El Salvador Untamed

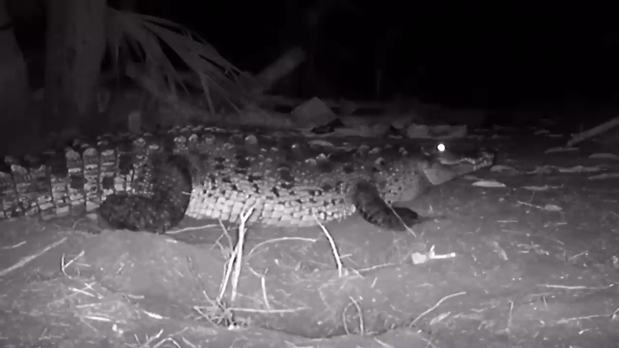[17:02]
After excavating a nest chamber, she laid a clutch of between 20 to 60 eggs.
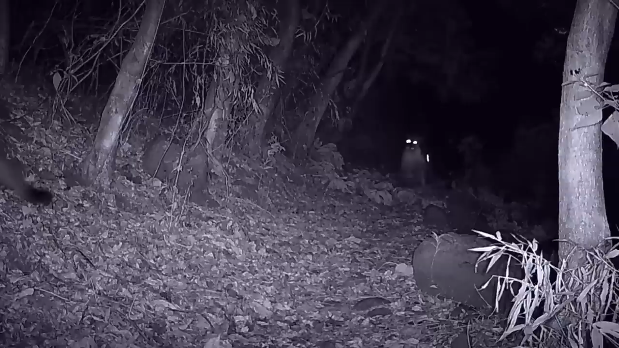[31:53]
There's at least one breeding pair, and they're cubs.